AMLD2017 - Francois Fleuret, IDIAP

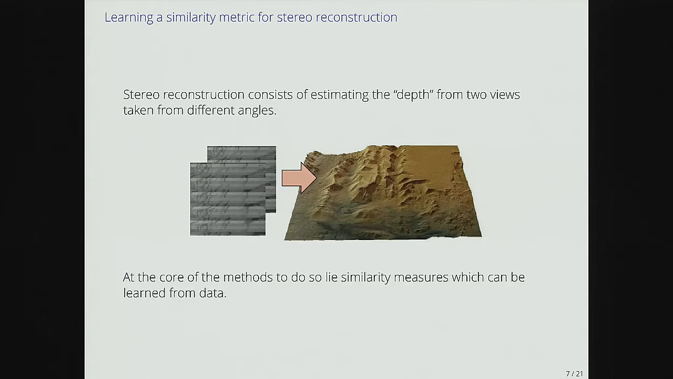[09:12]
maybe a crash course in stereo imaging. So, stereo construction consists of estimating the depth from two views taken from different angles. And it's basically why we have two eyes. It's because when you have two slightly shifted images, shifted sensors, you can reconstruct, estimate the Z.